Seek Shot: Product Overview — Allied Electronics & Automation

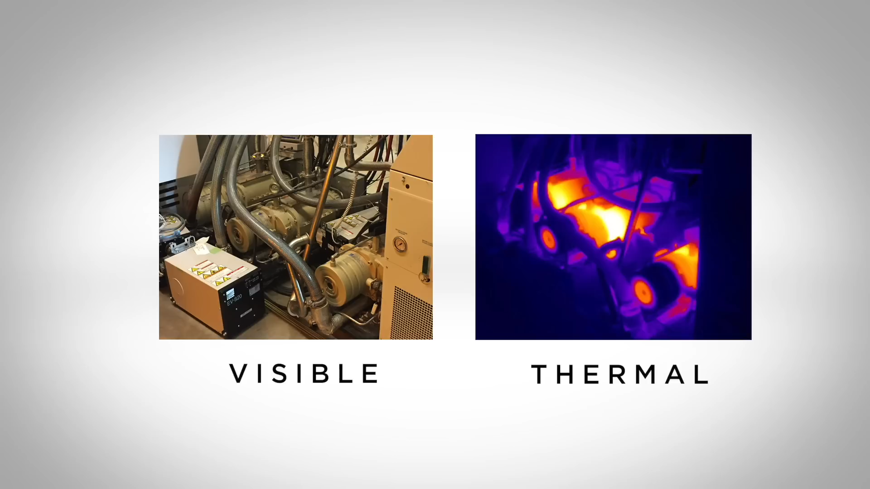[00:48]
On the front surface we have a thermal imaging camera paired with a visible camera to allow for a fusion image so you can see exact detail of what you're looking at.
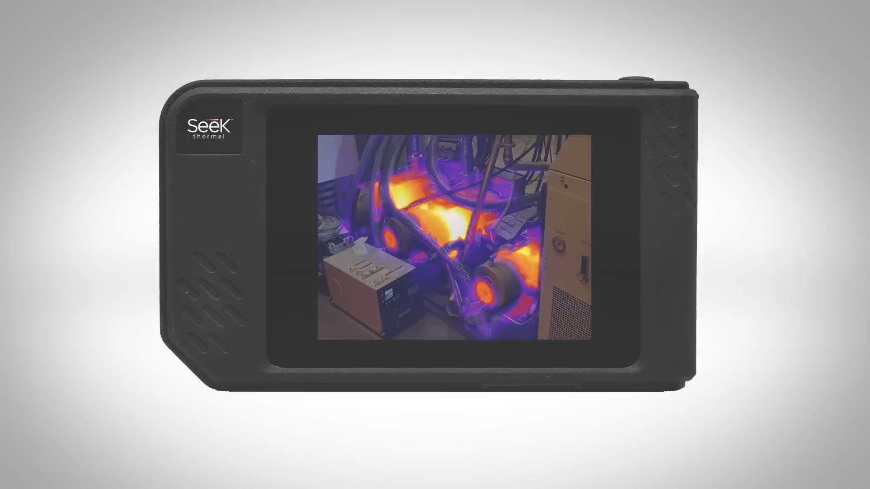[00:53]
First, let's power on the SEEK SHOT device. To power on the unit, press the power button on top for approximately two seconds or so and you'll be presented with the SEEK thermal splash screen.
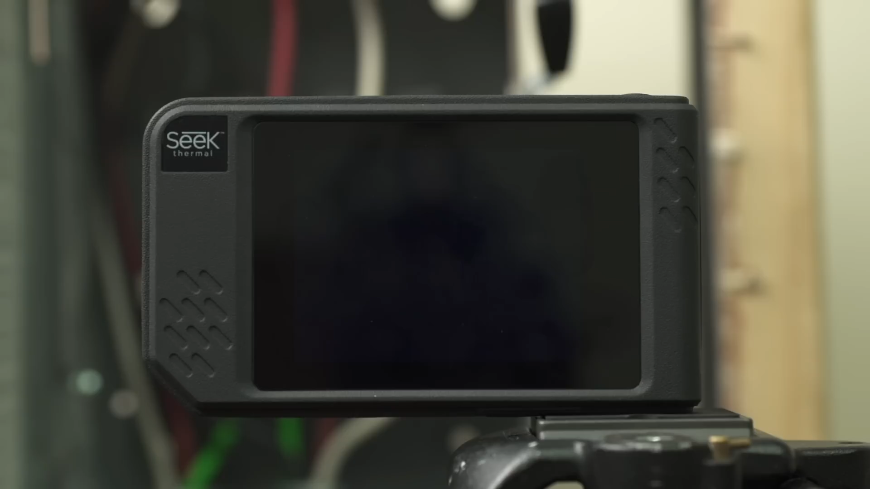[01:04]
Once the unit powers up, you'll be ready to go in active imaging.
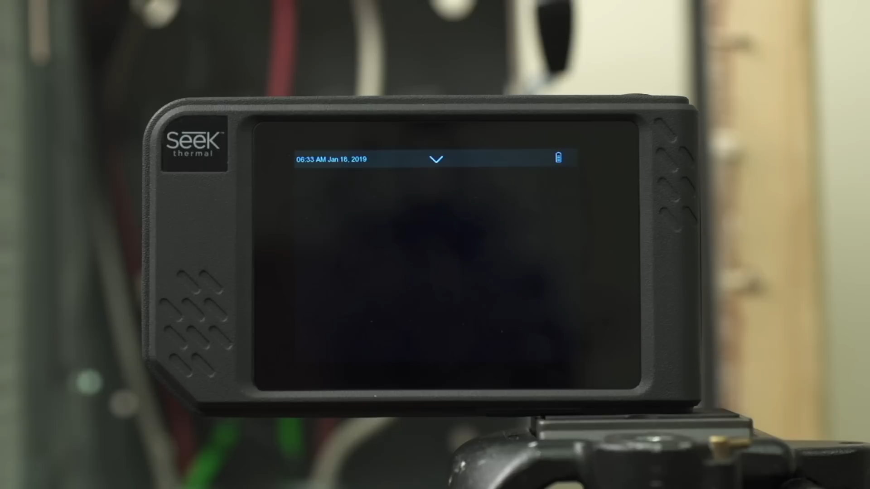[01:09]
Now on the active imaging screen you'll see that there's a quick menu access bar at
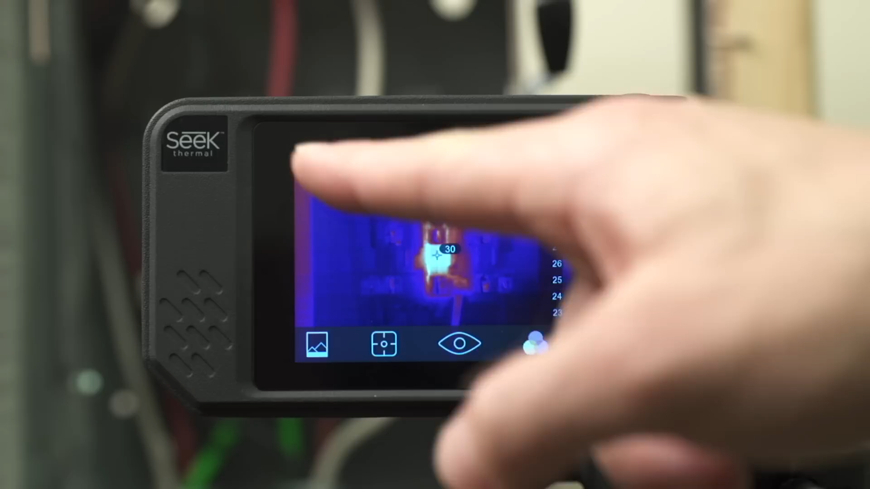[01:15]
the top and a tool menu bar at the bottom and your range bar along the right side. To view the screen full image without the menu bars, just tap anywhere in the active area and the menu bars disappear for better viewing. To get the bars back, just tap again and you have access to the menus. Next you'll notice the menu along the bottom. These four icons represent, on the left, your gallery. This is where you can review or edit any images you have created and saved on the device. The next icon is your tools icon.
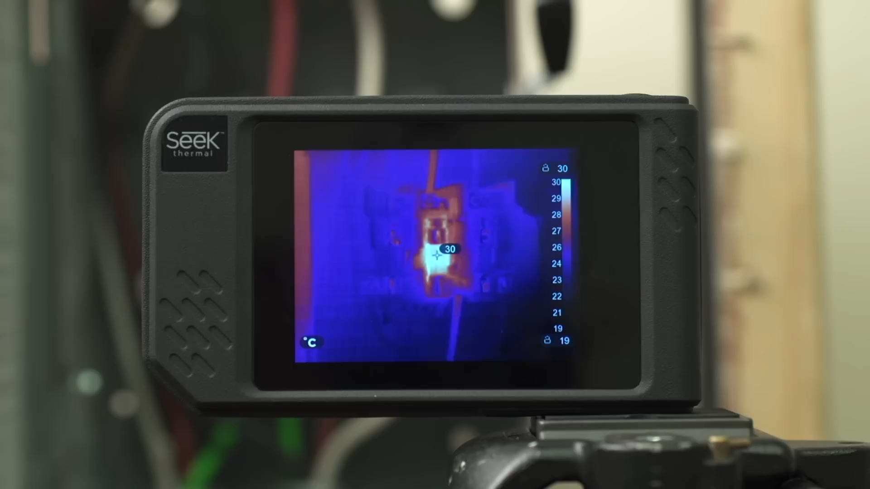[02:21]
On screen: spot 30°C, scale top 30°C, scale bottom 19°C
This allows you to select different color schemes to adjust to taste of how you want to view your thermal images. Okay, so if I minimize the menus, on the right side you'll see the range bar. This is an auto-ranging scale of the min and max temperatures in your scene. In a further video, we'll talk about how to adjust the range bar, lock values, and set custom limits. Now to power off the device, simply again press the power button, hold for approximately two seconds until you see a dialog box,